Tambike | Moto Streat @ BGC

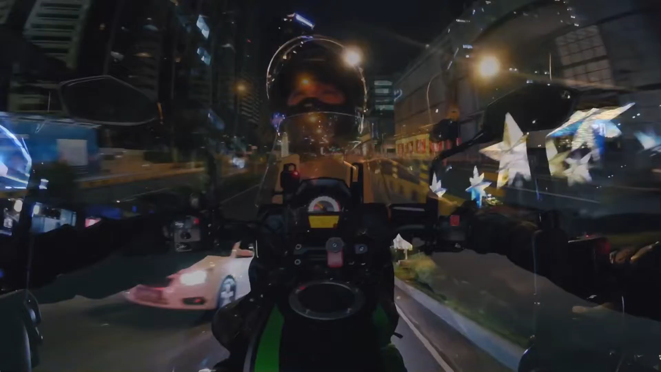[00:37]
Kabote, red light, sinugod. Hindi ko nakita yun ha, red light, nasugod ko tuloy. Kung may camera, patay. Yari. Wrong move. Saludo ako sa mga labumotor, especially sa Tangale. Lalo-lalo na yung mga nagtatrabaho na daladala yung mga motor nila.
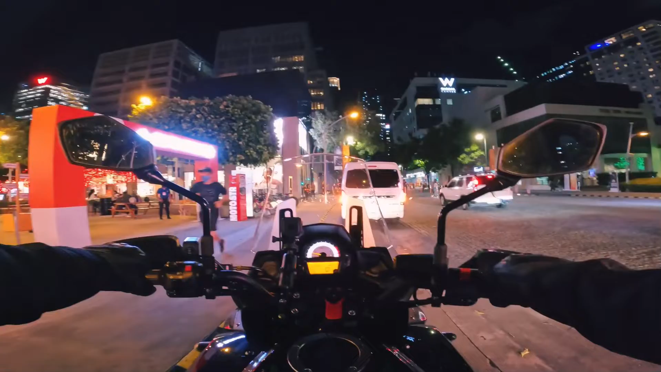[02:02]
may motor street dito sa BGC. Eto, nakita ako. Try natin pumasok.